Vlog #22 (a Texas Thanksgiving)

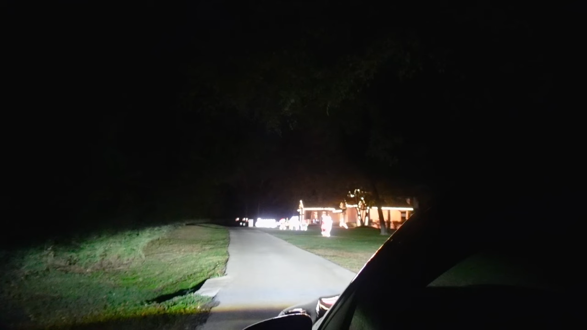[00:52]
whoa happy Thanksgiving Wow we just got to our house shit's lit up like the 4th of July but for Christmas